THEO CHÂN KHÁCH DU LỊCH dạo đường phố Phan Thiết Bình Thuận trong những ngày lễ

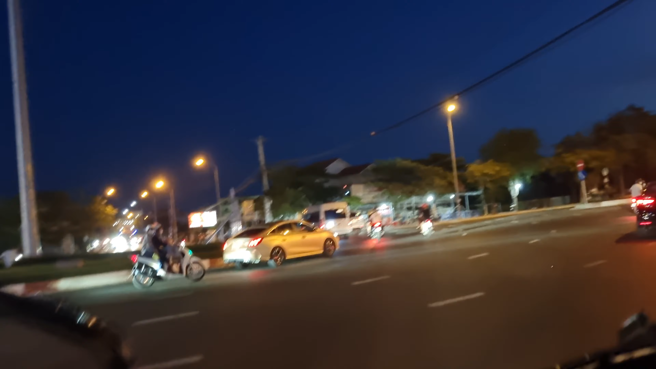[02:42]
Và đây là cái bùng binh mình sẽ ôm từ Phú Hải về lại Khung Hải nè.
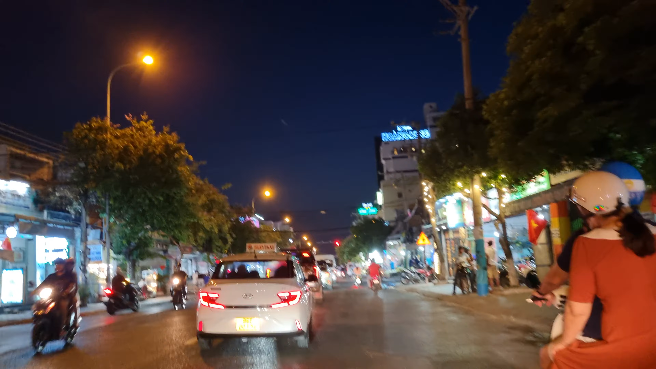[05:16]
Đi đến đoạn này thì mình mới thấy Cái lượng khách đông hơn Hoặc nãy giờ mình đi khúc đường Thủ Hùng Ở phía Thanh Hải Thì có lẽ rằng là ở đó hàng quán